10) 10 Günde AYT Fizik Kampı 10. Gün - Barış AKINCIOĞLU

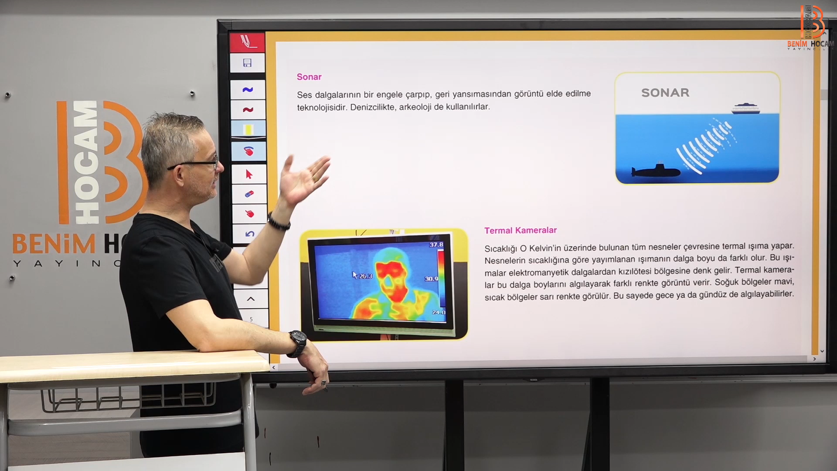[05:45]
Ses dalgalarının bir engele çarpıp geri yansımasından elde edilen bir teknoloji.